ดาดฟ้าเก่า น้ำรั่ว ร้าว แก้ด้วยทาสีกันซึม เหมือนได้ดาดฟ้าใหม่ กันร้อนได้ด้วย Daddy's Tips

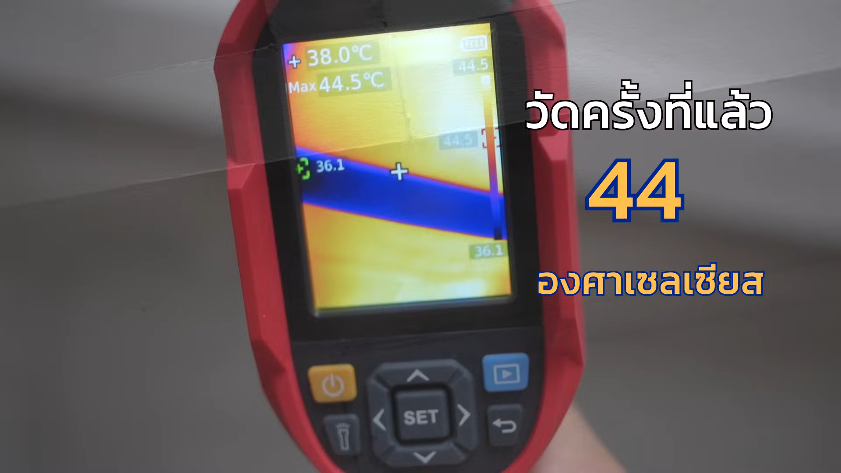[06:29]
On screen: spot 38.0°C, max 44.5°C
ตอนนี้ที่ผมวัดได้ก็จะอยู่แถว-38 องศาซึ่งการวัดแบบนี้อาจจะยังไม่ได้ผลที่ชชาตได้แน่นอนเพราะว่าสภาพอากาศแต่ละวัน
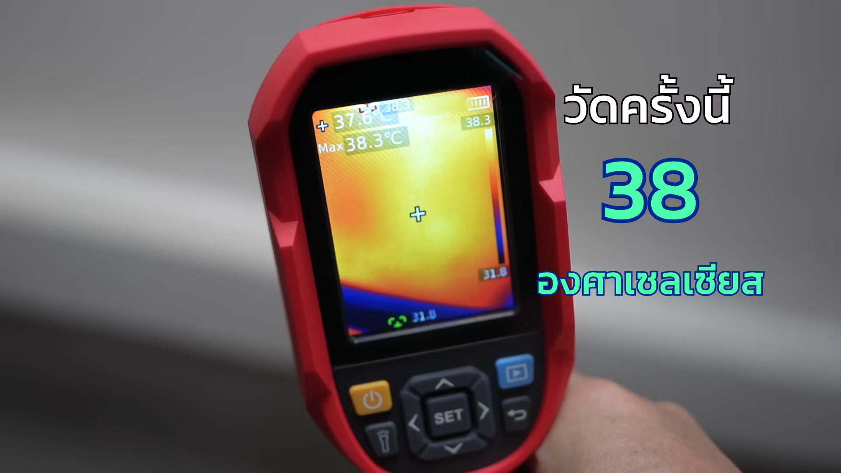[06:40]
On screen: max 38.3°C
มันอาจจะต่างกันนะครับก็คงต้องมาวัดหลายๆ รอบแล้วก็มาทำเป็นกราฟดูโดยรวมแล้วทางพี่เจ้าของบ้านก็พอใจมากนะครับเพราะว่านอกจากแก่ไขปัญหาน้ำโลกซ